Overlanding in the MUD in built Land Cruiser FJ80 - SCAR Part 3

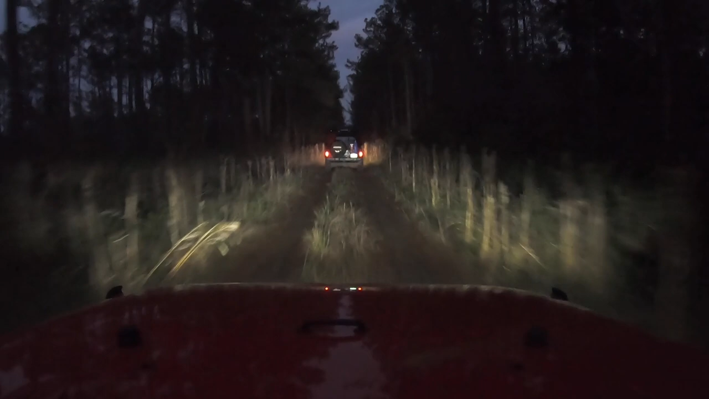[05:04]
At this point, we're still not having any luck finding a place to camp. It's only 530, but it's pretty stinking dark out there.